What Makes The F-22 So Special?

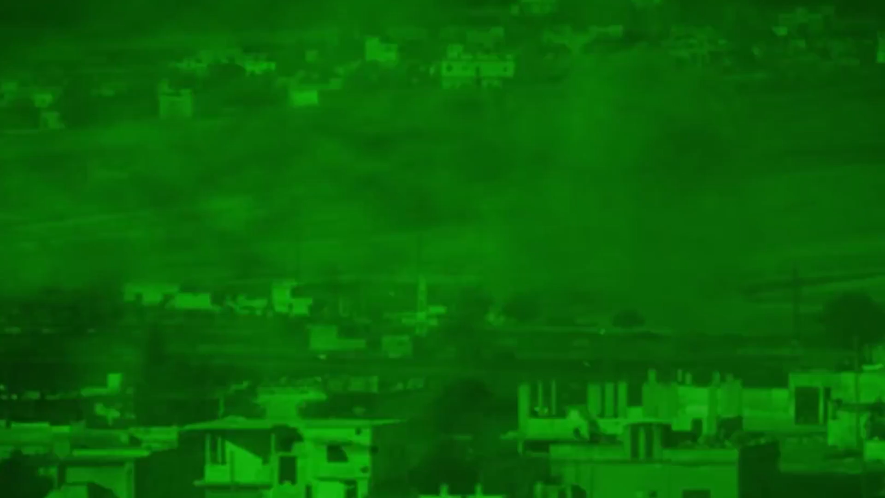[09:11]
F-22s performed the type's first combat shots by conducting some of the opening strikes of Operation Inherent Resolve, the American-led invasion in Syria.
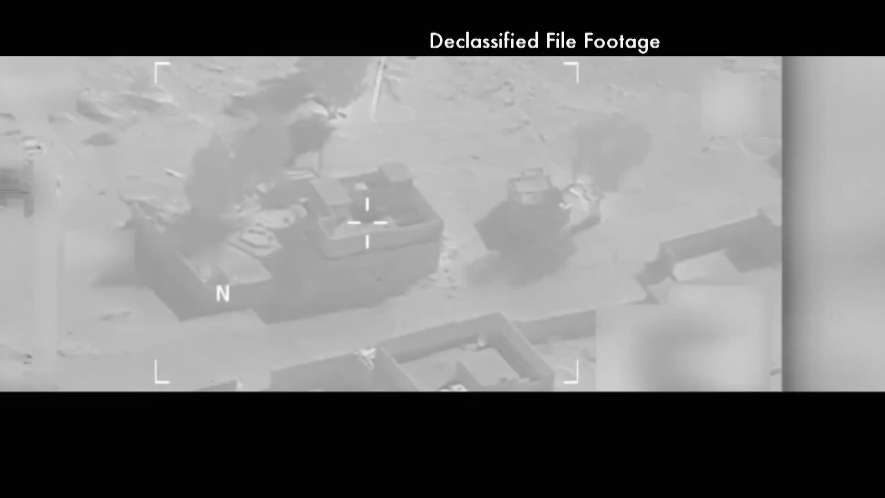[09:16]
Aircraft dropped 1,000-pound GPS-guided bombs on Syrian targets near Tishrindan.
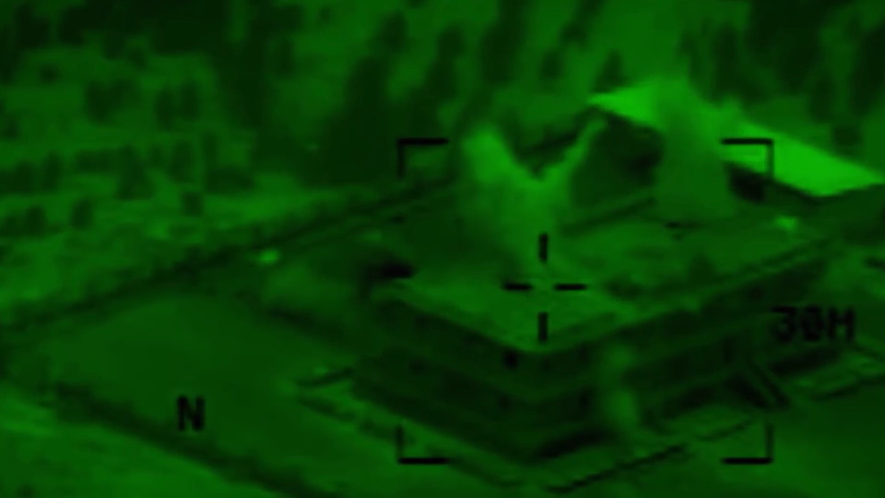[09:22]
Between September 2014 and July 2015,
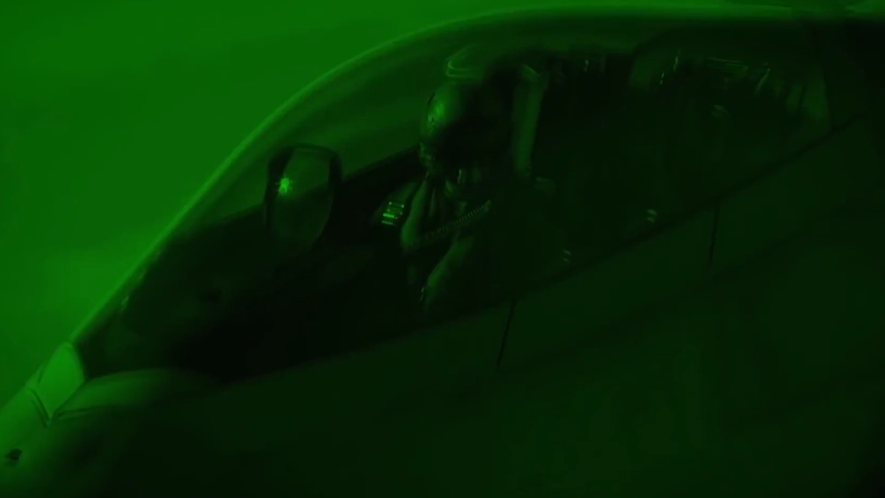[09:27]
F-22s flew 204 sorties over Syria, dropping 270 bombs at some 60 locations.
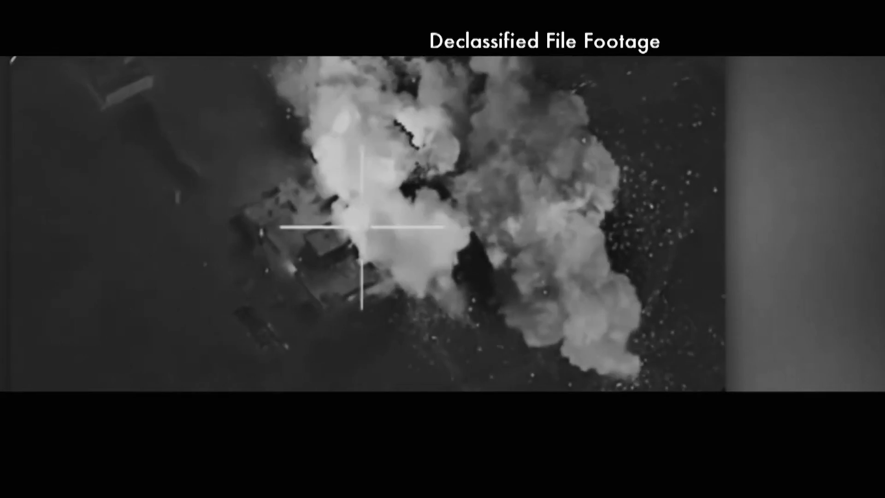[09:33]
Throughout their deployment, F-22s conducted close air support and also deterred Syrian, Iranian and Russian aircraft from attacking US-backed Kurdish forces and disrupting US operations in the region.